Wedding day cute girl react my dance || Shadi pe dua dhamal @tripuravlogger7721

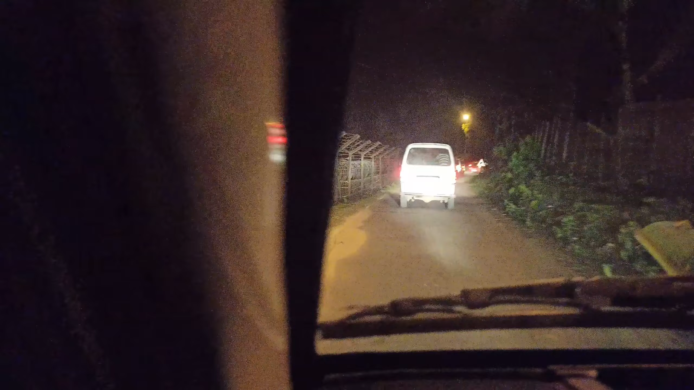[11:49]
यहाँ पे आप लोग देख सकते हो यहाँ पे जो है बांग्लादेश का बॉर्डर है ये।